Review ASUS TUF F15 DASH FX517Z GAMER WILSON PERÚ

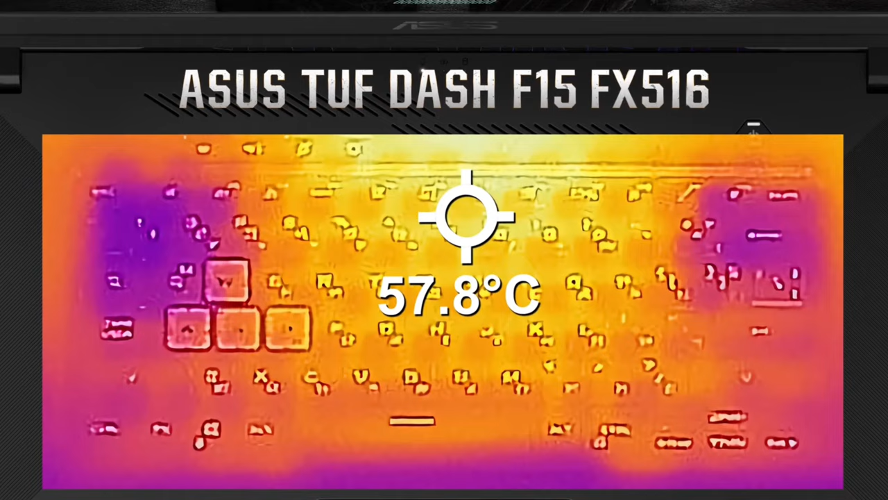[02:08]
On screen: spot 57.8°C
de la anterior versión No estaban contentos de que casi alcanzara 60 grados centígrados Cuando se
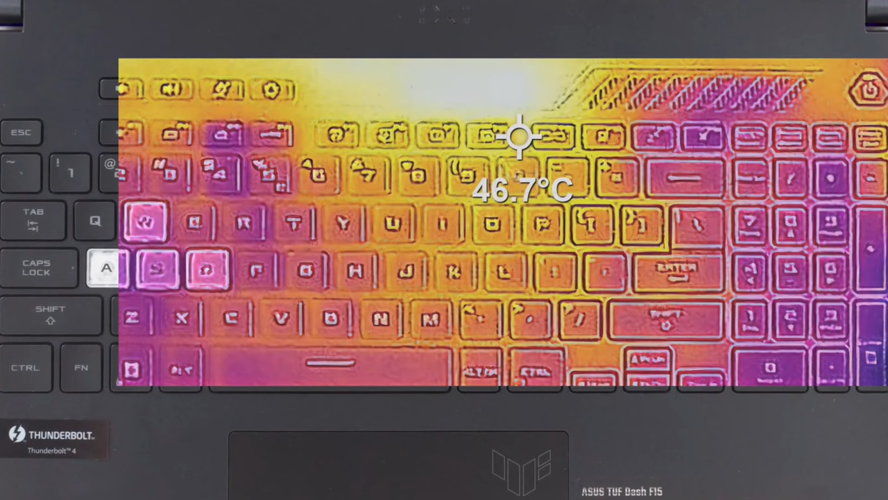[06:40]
On screen: spot 46.7°C
Disipando el calor pasivamente El ventilador izquierdo se coloca justo por debajo de las teclas B doble A S y D Como pueden apreciar en esta foto térmica Es el área más fría del teclado Y está por debajo de los 47 grados centígrados A pesar de tamaño más pequeño La portátil mantiene su capacidad de actualización E incluso tiene un nuevo diseño